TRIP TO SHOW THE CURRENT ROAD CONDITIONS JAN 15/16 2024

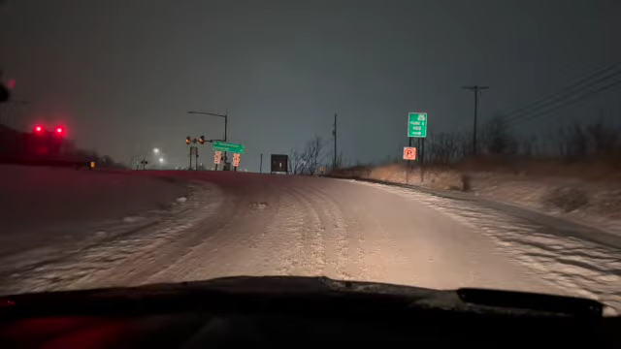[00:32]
we're going to turn the conditions on pilgrim town exit off of i-83
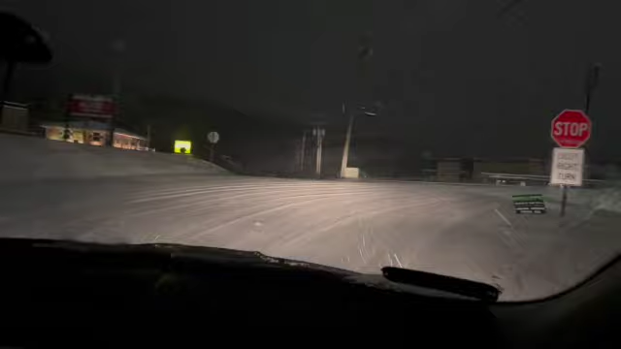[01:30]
so so current situation on 83 north and south let's see what all the flashy lights are about
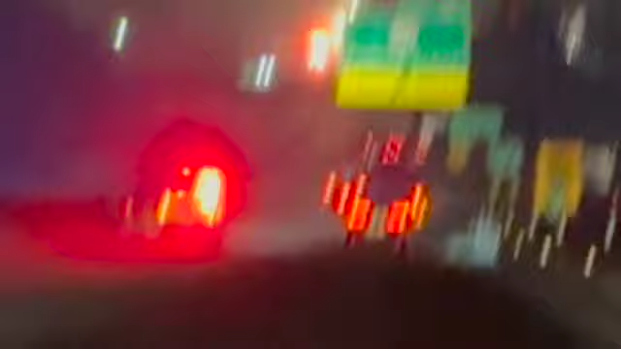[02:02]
uh looks like pst's over there flashy lights over here oh they got the interstate shut down we're going to have to get off fishing creek exit
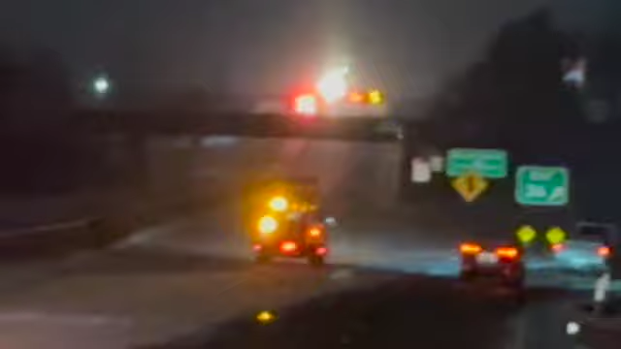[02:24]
must be traction trailers stuck on yep on the resource summit or hill
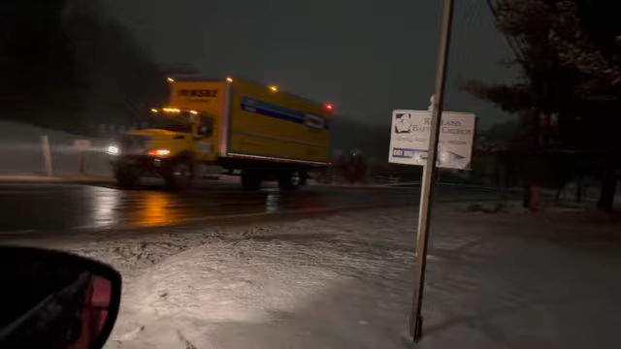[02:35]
because 83 shut down they're now routing them on back roads
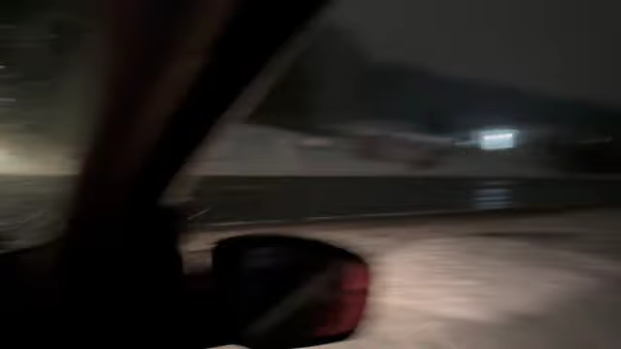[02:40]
so what is the current situation of that it's pretty nice clear roads though i will say that